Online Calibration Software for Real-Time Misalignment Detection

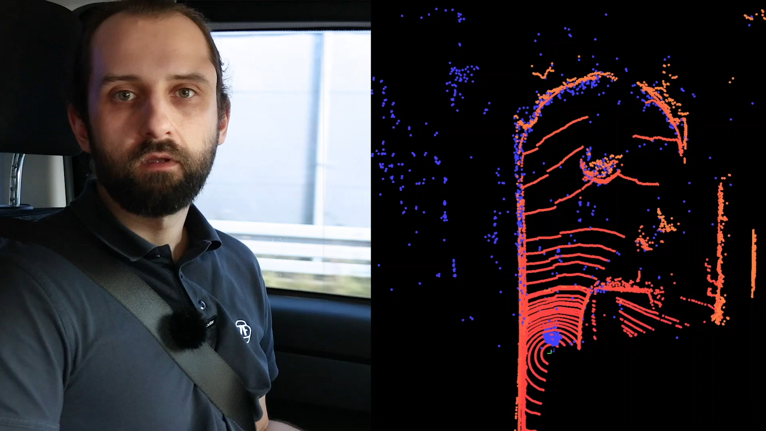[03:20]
The point cloud of the radar is shown in blue and for reference purposes, we show a point cloud of a dense lidar in red. The point clouds match very well. Let us now inject faulty mounting pose parameters of the radar to demonstrate how quickly our software reacts.
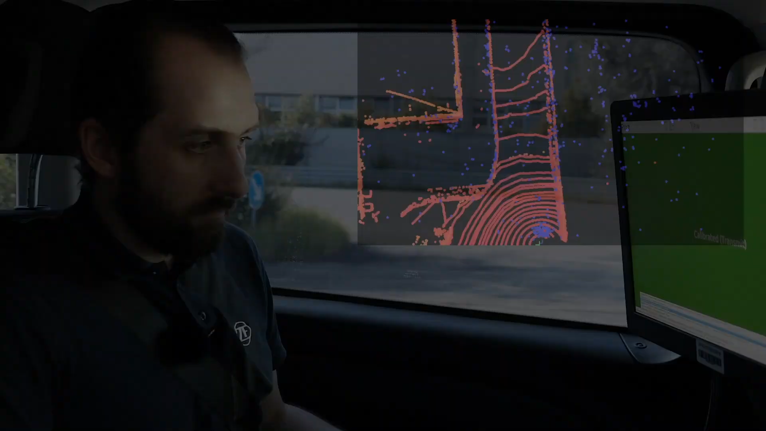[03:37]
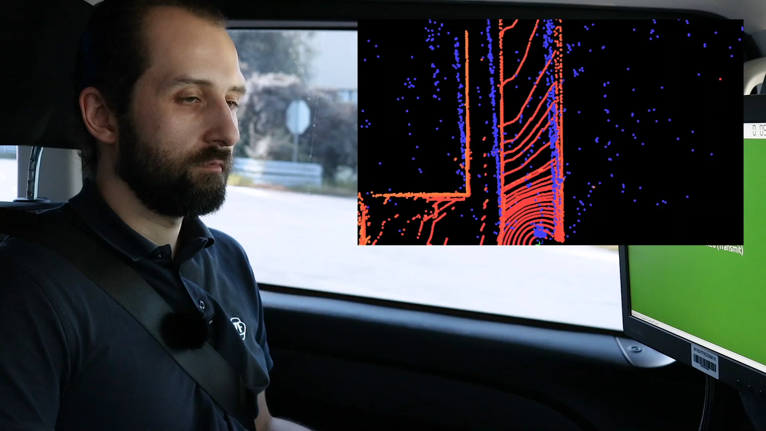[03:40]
As you can see, the point clouds do not match well anymore.